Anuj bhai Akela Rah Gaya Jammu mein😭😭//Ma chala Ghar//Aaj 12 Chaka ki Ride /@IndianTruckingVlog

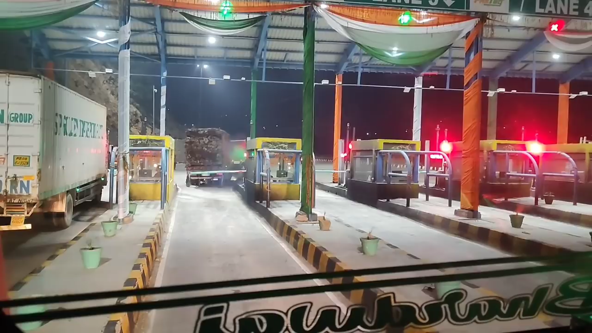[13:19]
जान जा भाई, इन्होंने बनाया नया रूल, टोल तो कट गया, गाड़ी अंडर लोड है।
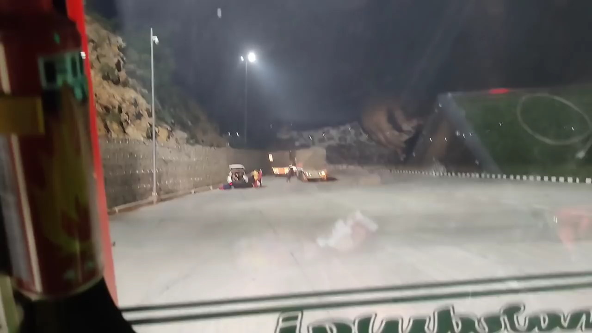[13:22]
अभी देखना अब इनका रूल दिखाई देगा,
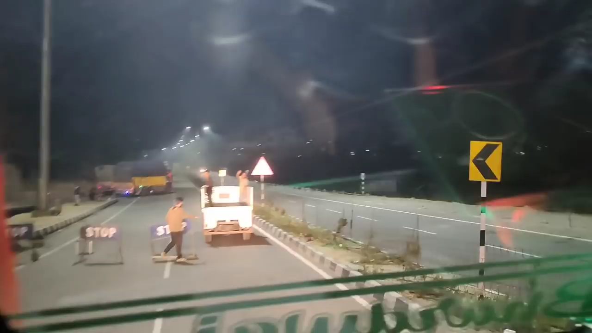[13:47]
आंधे ये है भाई इनका रूल, इस कंडे पे इन्होंने गाड़ी चढ़ानी।
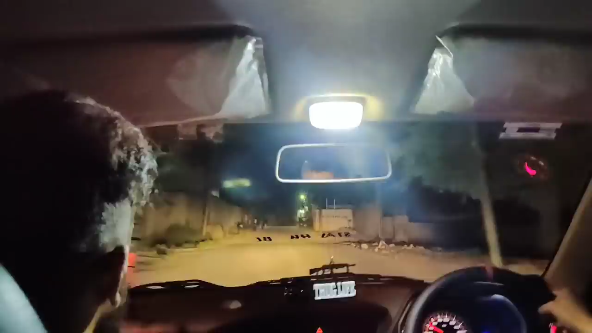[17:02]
ये रोड जाता है सीधा छबल, छबल से सीधा जाता है नौगाम। सो गाइस पहुंचने वाले हैं घर, और इस बंदे को मैंने बोला आस्ते चल, ये उतना खींच के चल रहा है।
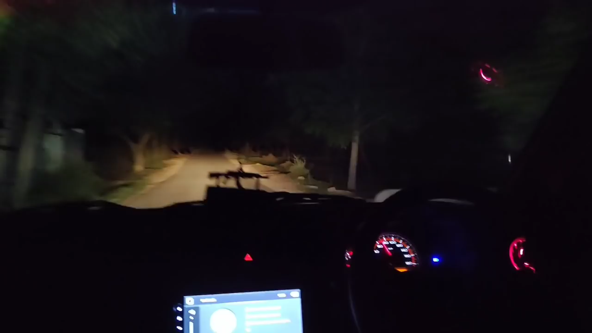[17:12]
देखो ये रोड है, ये रोड है।